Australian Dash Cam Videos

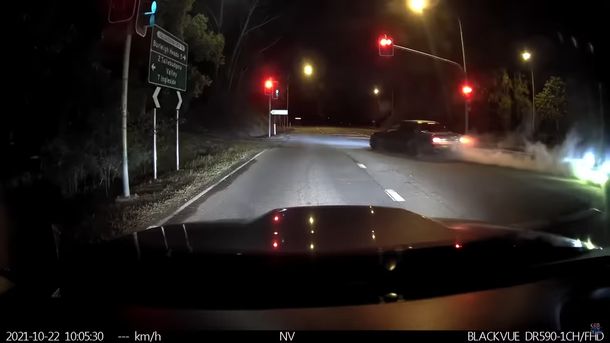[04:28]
Comes from people who are driving around at 3am for some reason And come across a pack of Hoons in action There's
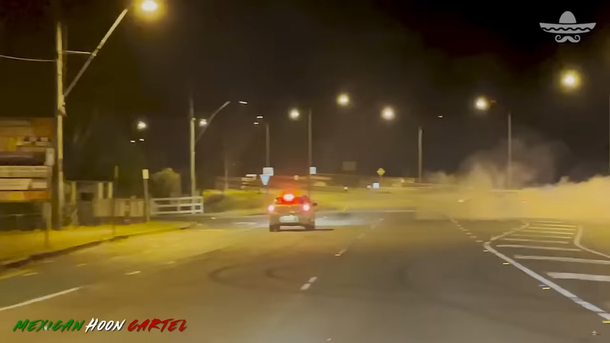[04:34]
nothing better than a good tip in Which is why this is some of the best content you can see in the dash cam videos Next up is
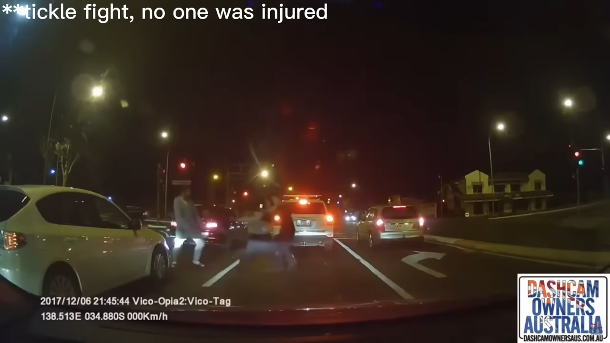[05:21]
There's always a good example of Road Rage for us to laugh at Now
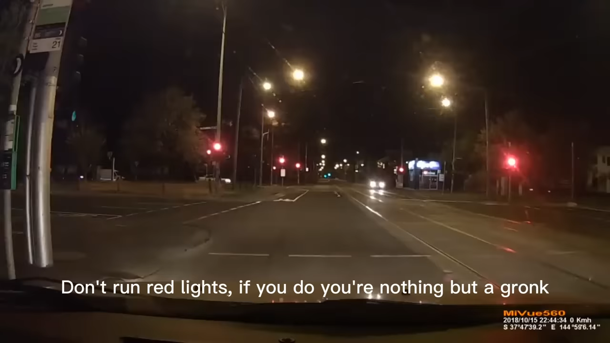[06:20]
a red light and get cleaned up by oncoming traffic But